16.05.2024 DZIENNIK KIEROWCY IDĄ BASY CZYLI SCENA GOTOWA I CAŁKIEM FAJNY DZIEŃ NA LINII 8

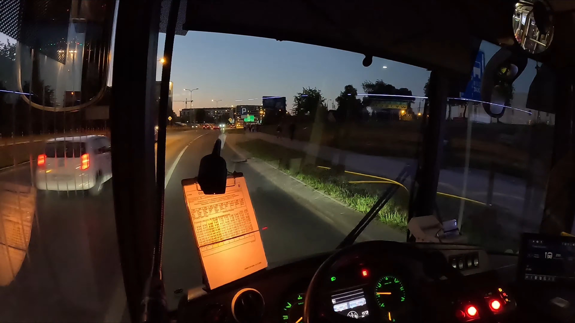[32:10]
Coś mi się zdaje, że chyba trwa próba Na scenie O takie basy chodziły przed chwilą Przed jutrzejszym dniem chyba próbują Trochę dziwna pora na próby Bo jest 21 Co prawda to jeszcze nie cisza nocna Ale Można było wcześniej łomotać
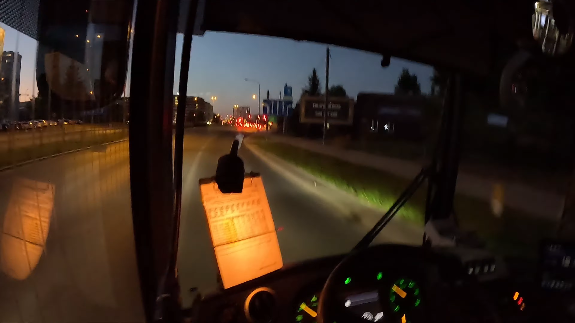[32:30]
Ale teraz zacichło wszystko Zobaczymy Może jeszcze raz się odezwą Może jak tutaj scena z tej strony Nie widać nic Myślałem, że będą może światełkami się bawić A tymczasem cisza Światełek nie widać I muzyka zacichła Nie to nie Nie chcecie nam pokazać To my jedziemy dalej Jutro pewnie będzie tak łomotać, że się Że się odechce
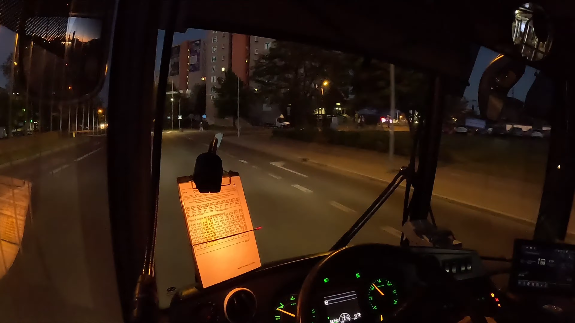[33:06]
Chyba, że to nie tutaj Próbowali muzykę na tej scenie Tylko tam gdzieś na jakiejś innej Bo przecież tych scen ma być kilka To stamtąd gdzieś może leciało Bo to bardziej było słychać tam od strony Ulicy Wiejskiej Tak jakby tam może właśnie z tego Tam gdzie ten nie plac zabaw Tylko całe miasteczko ma być Tam tak muzyka upała się Ciężko powiedzieć Nieważne Jedziemy dalej
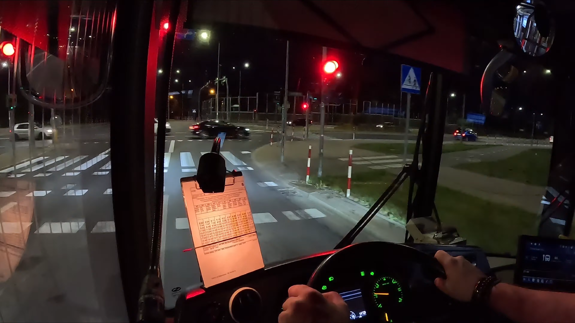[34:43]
Ostatnie kółeczko 22.23 powinniśmy być w Starosielcach No i godzinę mniej więcej Całą godzinę później Na Towarowej Wieczorem niektóre sygnalizatory To tak działają, że niektórzy kierowcy Nie zdążą nawet z miejsca ruszyć Tu właśnie widać jak niektórzy
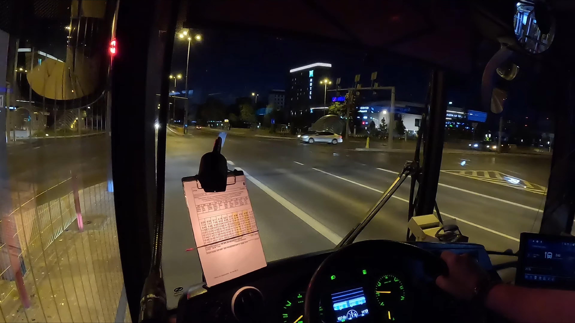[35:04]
Zainteresowani są ruchem Tym co się dzieje dookoła Bo w ciągu dnia to nie ma problemu Jak ktoś siedzi Zagapi się w telefon Najwyżej ktoś trąbnie na niego z tyłu A teraz gość Stał na czerwonym świetle Zapaliło się zielone Ten nie zwrócił nawet uwagi pewnie na to, że zapaliło się zielone Grzebał dalej w telefonie Czy to albo coś innego robił I za chwilę światło się zmieniło z powrotem na czerwone Gość w szoku Zaczął ruszać i za chwilę zahamował z powrotem